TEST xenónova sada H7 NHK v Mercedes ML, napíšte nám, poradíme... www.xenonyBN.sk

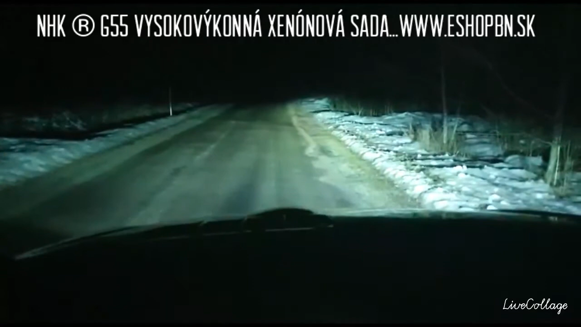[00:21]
Ďalkové svetla do toho riadňa nevidno, rozsvecujem ďalkové, hej, takže, teraz som ich vypol, svietí to neskutočne, neskutočne to svietí.